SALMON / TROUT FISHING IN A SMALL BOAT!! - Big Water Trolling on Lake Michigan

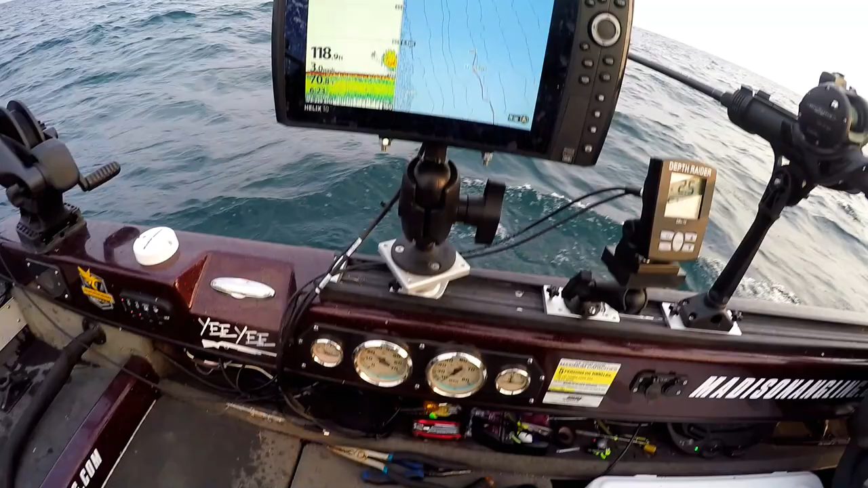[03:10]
That's kind of what we're looking for right there. That's fish, fish, fish, fish, and that's all bait. Those are probably all alewives hanging out down by the bottom there. Just making a turn. We're going to spin around, go a different direction. We've kind of been running south to north. Now, we're going to run north to south, and sometimes that makes a difference. Just a little change in direction based on the current and things that we can't see down there can make a big difference. So, we're going to spin around here and see if we get some bites going the other way. Okay.